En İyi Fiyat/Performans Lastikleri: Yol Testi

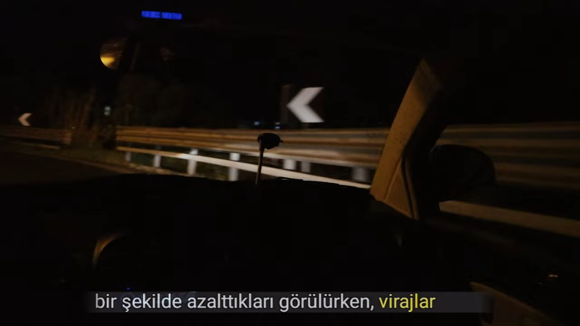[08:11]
virajlar arasında frenleme ve yol tutuş yeterli görünüyordu.
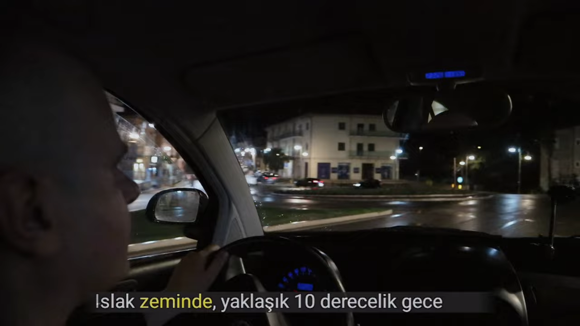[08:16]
Islak zeminde, yaklaşık 10 derecelik gece sıcaklıklarında, etkili frenleme ve hızlı direksiyon tepkisi ile yeterli yol tutuşu izlenimi vardı.